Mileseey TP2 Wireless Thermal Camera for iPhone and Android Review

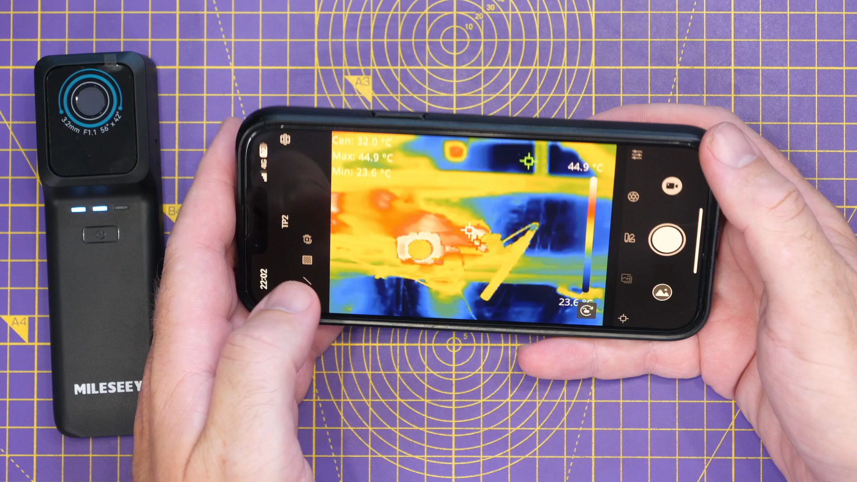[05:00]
On screen: max 44.9°C, scale top 44.9°C
Now, if we move to turning it on its side and I'm going to pick it up and then look at myself with it, first of all, there you can see that thermal image as I'm talking.
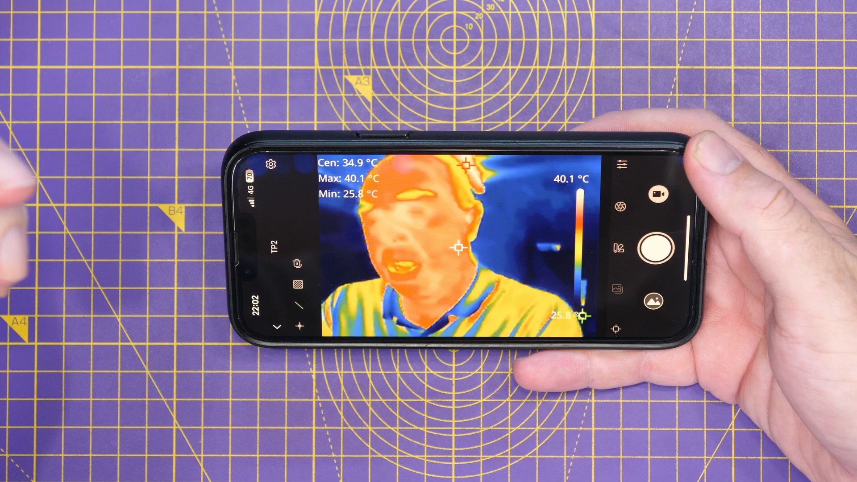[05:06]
On screen: max 40.1°C, min 25.8°C, scale top 40.1°C
You can see we've currently got it in that standard color palette mode.
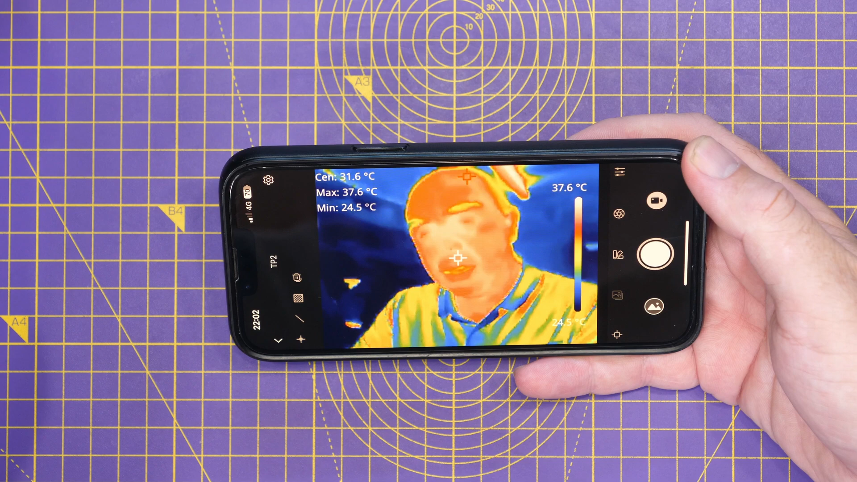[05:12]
On screen: max 37.6°C, min 24.5°C, scale top 37.6°C
So there you can see I've got it propped up. That way I can walk you through the options on the screen.
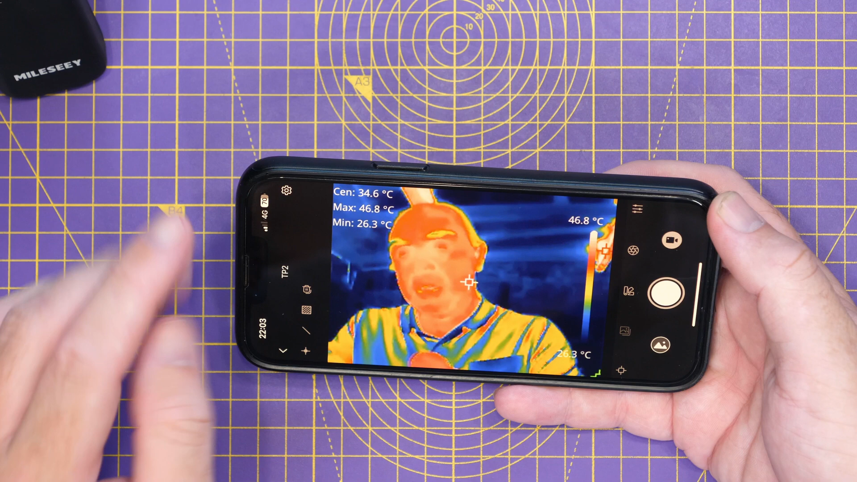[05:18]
On screen: spot 34.6°C, max 46.8°C, min 26.3°C, scale top 46.8°C
Now on the left side here, you've got your options for temperature measurement. So for instance, we can add a spot which will allow us to measure the temperature in a specific point.
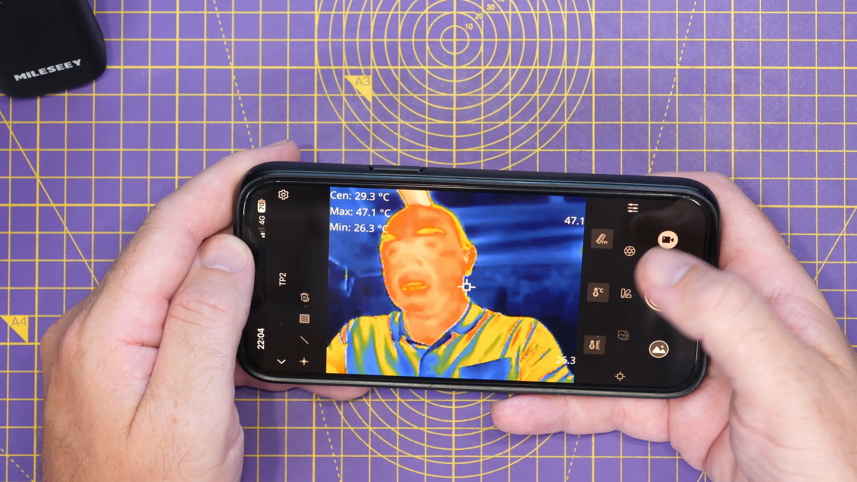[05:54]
On screen: max 47.1°C, min 26.3°C
We've got the shutter correction. We've got our color palettes.
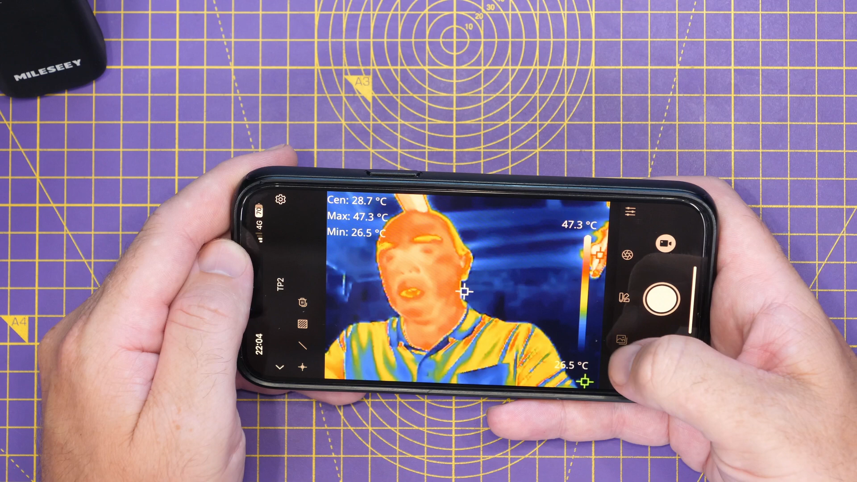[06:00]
On screen: spot 28.7°C, max 47.3°C, min 26.5°C, scale top 47.3°C
We've got the options down here for checking what we've recorded or taken images of. And then you've got the options down here for setting the kind of option that you want for tracking.
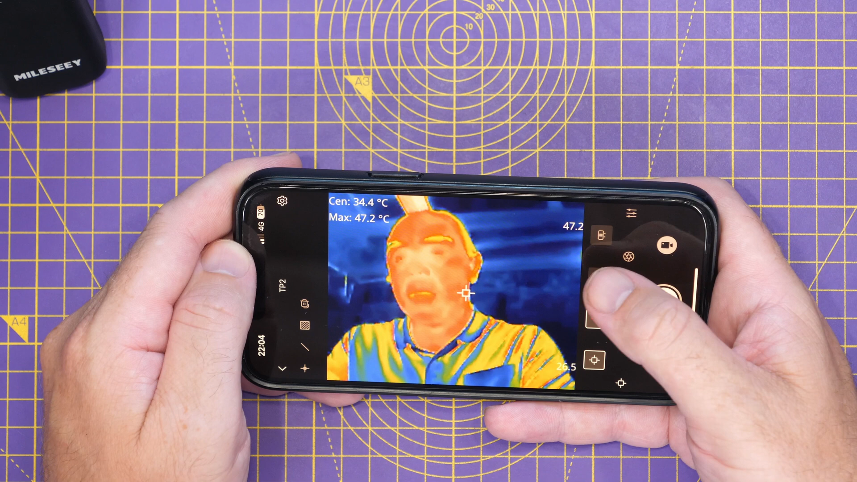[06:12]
On screen: max 47.2°C
So whether you want it to color, track with a green one, red one, etc. for the different options.
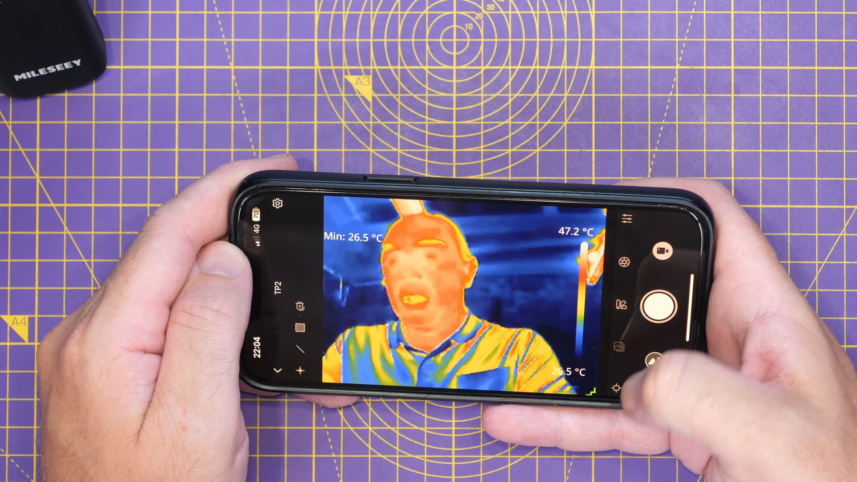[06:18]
On screen: min 26.5°C, scale top 47.2°C
Now, if we go and take a look at the different color palette options, at the top, you can see we have the gray color palette available there.
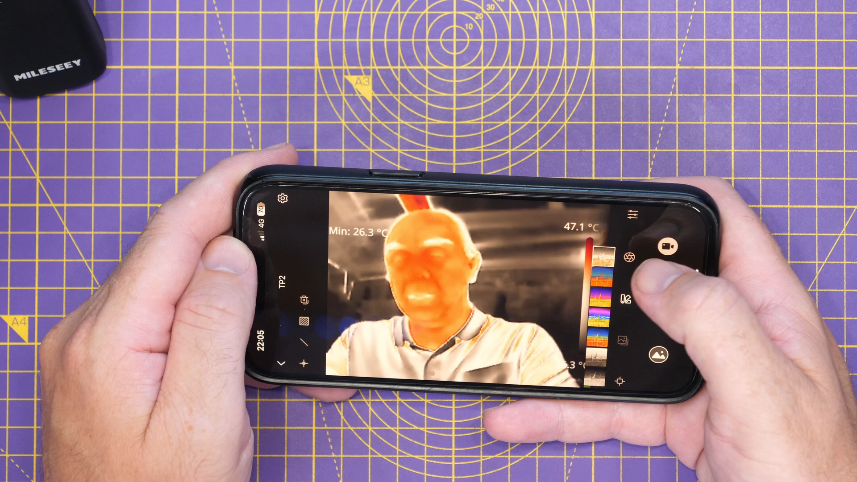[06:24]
On screen: min 26.3°C, scale top 47.1°C
We have the lava, which is one of my favorite ones.
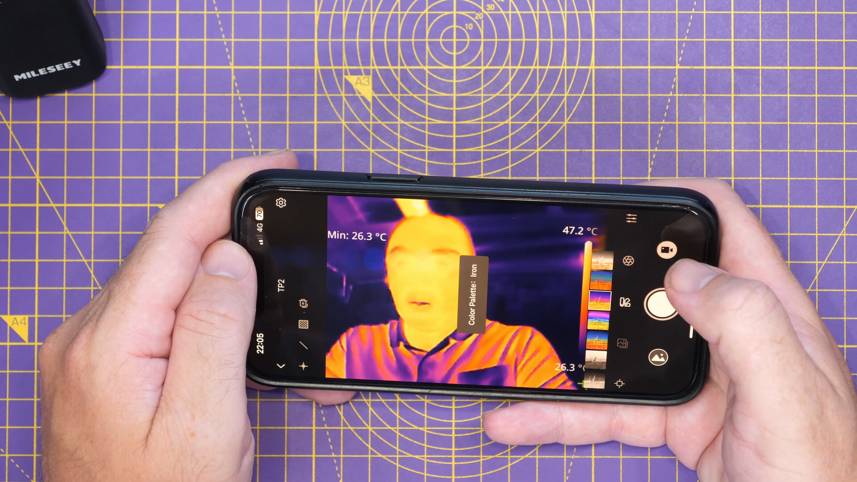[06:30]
On screen: min 26.3°C, scale top 47.2°C, scale bottom 26.3°C
We have our iron one, again, another very, very good one.
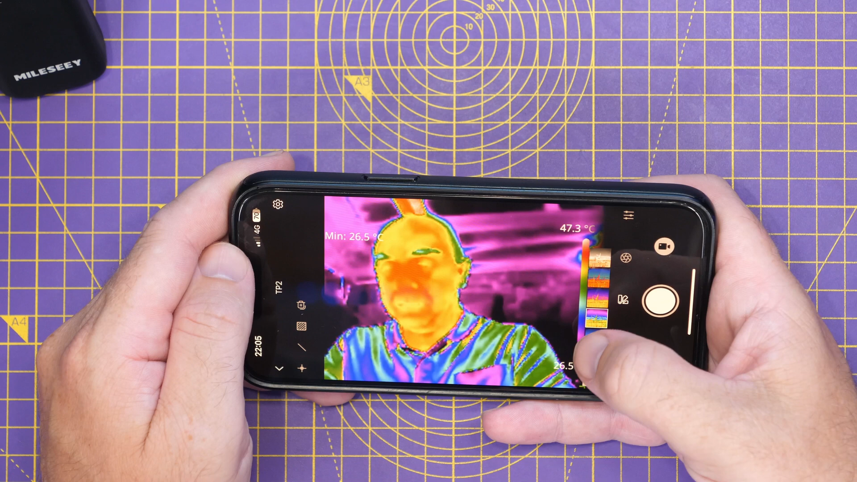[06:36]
On screen: min 26.5°C, scale top 47.3°C
We've got our rainbow, another rainbow. So rainbow HC, rainbow.
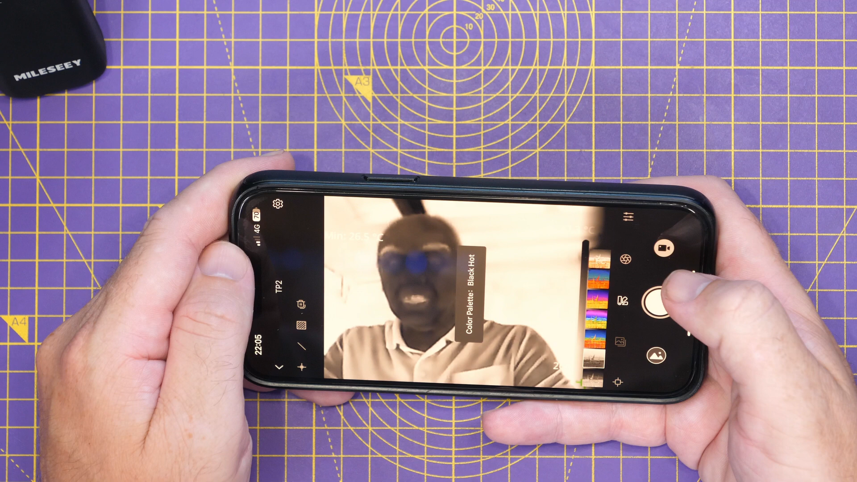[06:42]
We've then got our black hot, our white hot, and that is all of the main color palettes that are available.
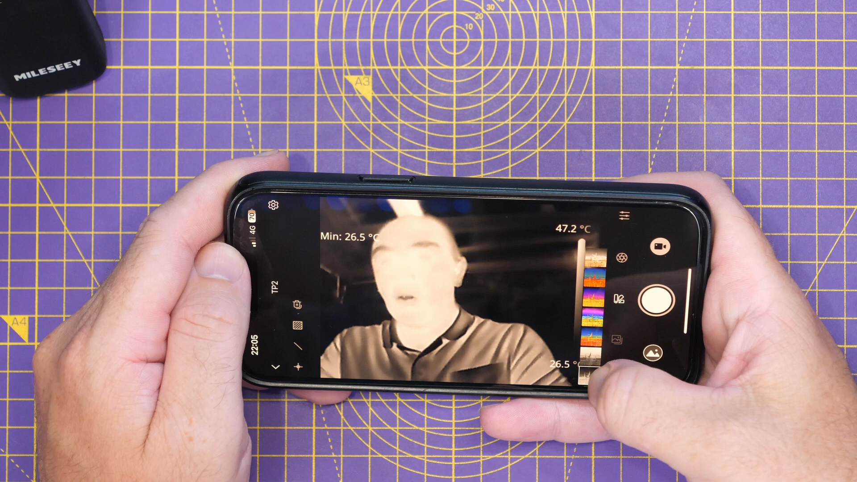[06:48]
On screen: min 26.5°C, scale top 47.2°C, scale bottom 26.5°C
I'm going to go with the iron one here for a second.
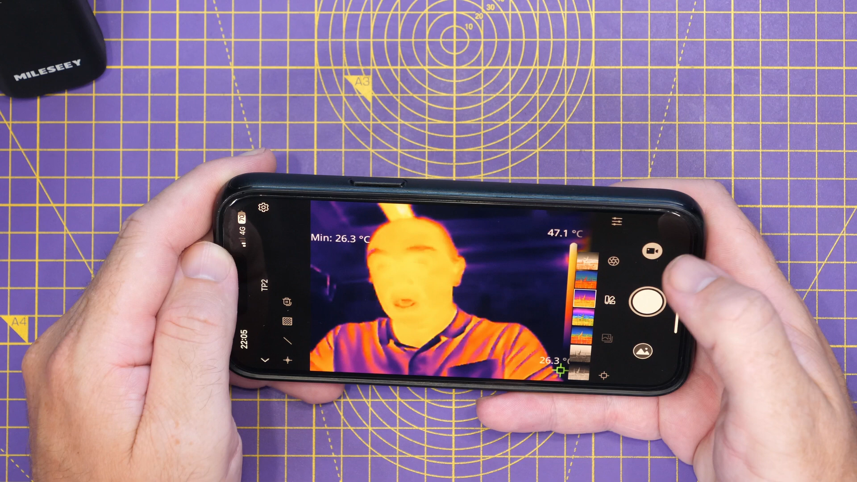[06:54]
On screen: min 26.3°C, scale top 47.1°C
If we then go into this settings menu down the side here, you can see we have the option for setting it in meters or foot.
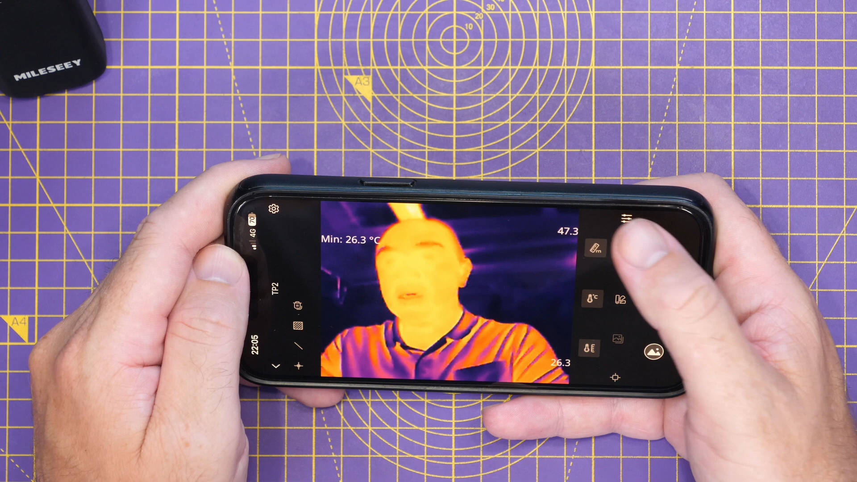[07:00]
On screen: min 26.3°C
We've got our temperature options. So Celsius, K or Fahrenheit. Then at the bottom, we've got our options for target distance, our emissivity, and the other options there.
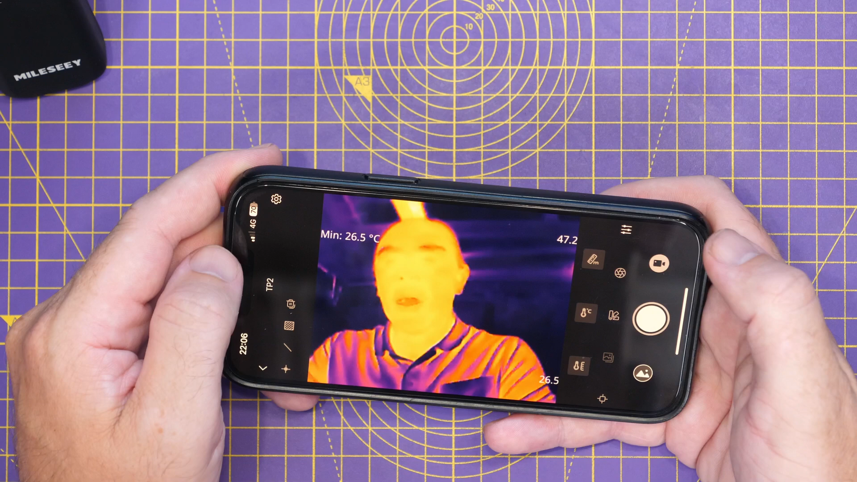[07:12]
On screen: min 26.5°C
Now, if we want to go into the main settings option for this, there's a little cog up here at the top.